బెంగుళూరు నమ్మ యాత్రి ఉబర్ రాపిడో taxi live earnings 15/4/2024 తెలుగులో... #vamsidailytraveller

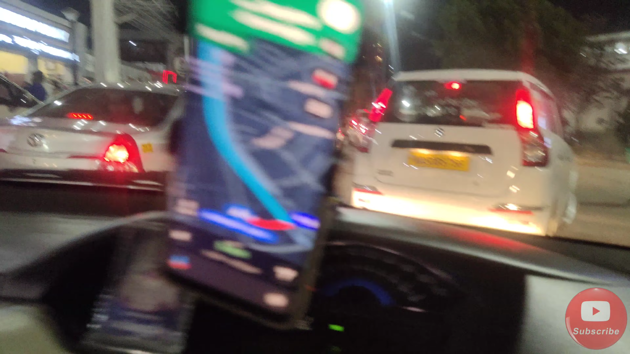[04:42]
ఇంకో బుకింగ్ రన్నింగ్లో ఉంటుంది మనకి, 1.9 ఉంది, 5 మినిట్స్ చూపిస్తుంది.
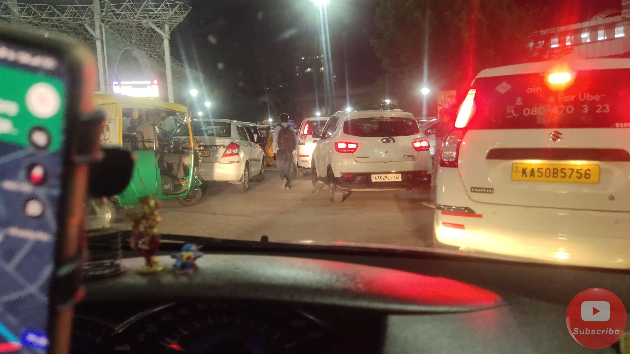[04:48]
ఇప్పుడు మొత్తం బ్లాక్ అయిపోయింది, ఎక్కడ పోయట్లేదన్నమాట, నిదానంగా మూవ్ అవుతున్నాయి.